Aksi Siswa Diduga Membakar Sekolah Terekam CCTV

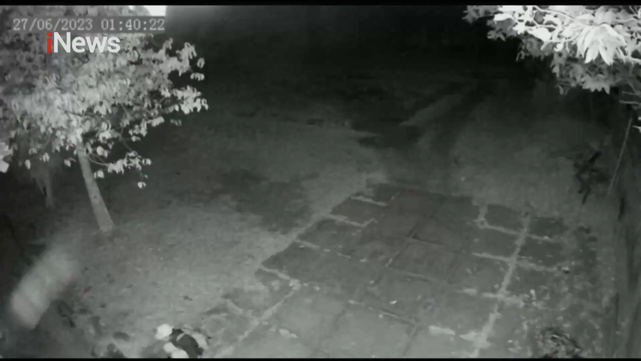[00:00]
Kamera pengawas merekam seorang bocah masuk ke lingkungan sekolah SMP Negeri 2 Pring Surat, Temanggung, Jawa Tengah berjaket hitam dan tas terhansel.
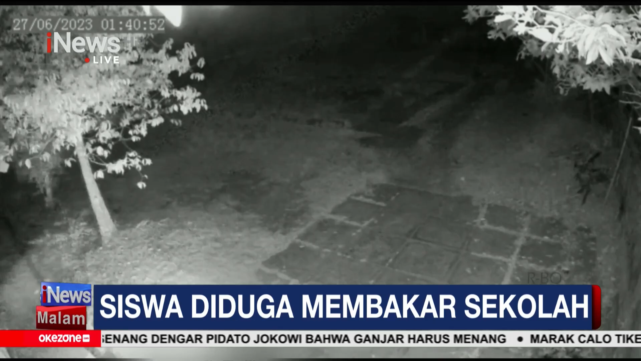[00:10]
Sesaat kemudian bocah tersebut mengeluarkan botol dan menyulutkannya dengan korek api. Ledakan sempat membuat api menyebar dan kemudian bocah itu membuang kobaran api ke bangunan sekolah lain.